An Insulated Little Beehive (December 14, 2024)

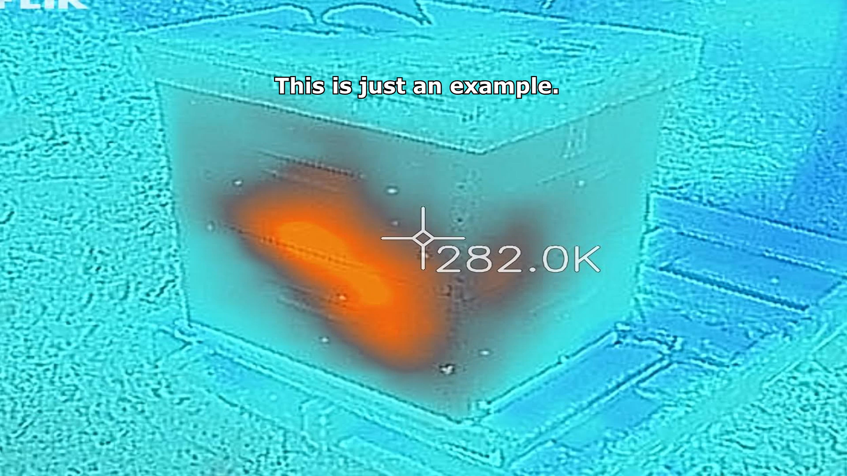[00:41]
But if I did, you would see the cluster probably like right here in the bottom of the box. Maybe over here, maybe back there, but somewhere around here.